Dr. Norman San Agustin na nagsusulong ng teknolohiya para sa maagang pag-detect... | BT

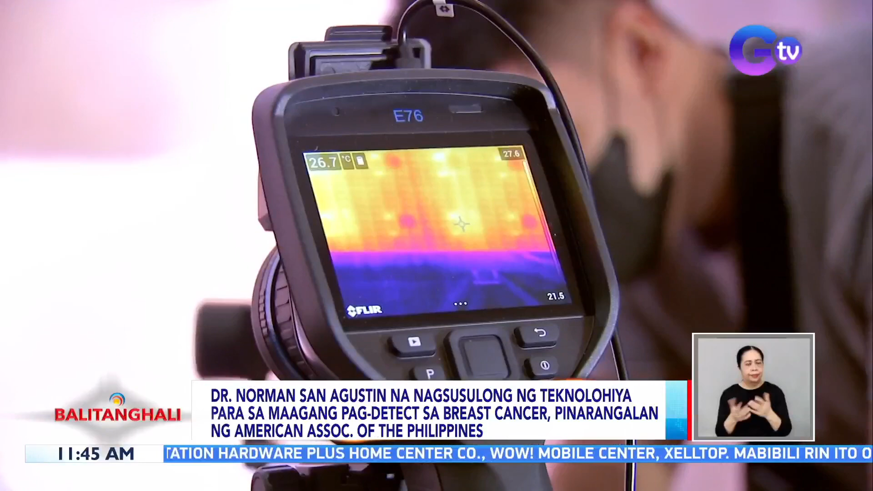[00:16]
Sanagustin ang paggamit ng thermalytics o teknolohiya na gumagamit ng init o thermal screening sa pagdetek sa cancer.
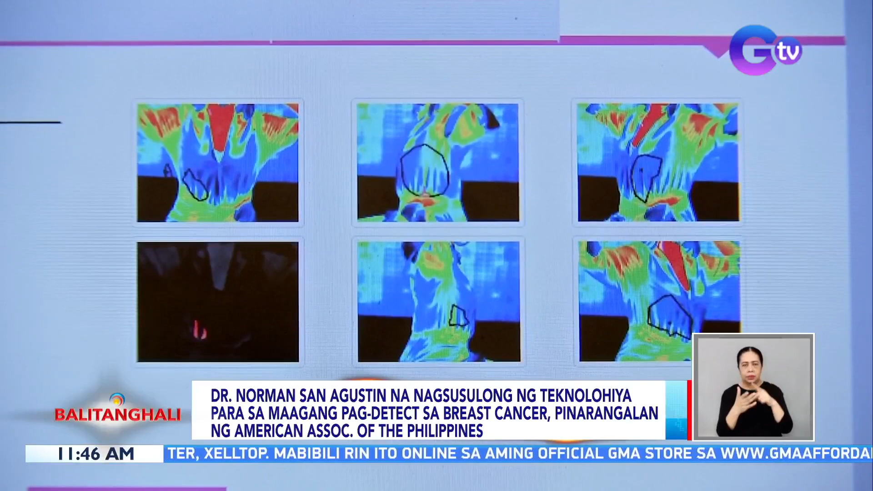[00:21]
Anya, kinakailangan ng abot kayang pagpapakonsulta at teknolohiya para regular na makapagpacheck up ang mga pasyente.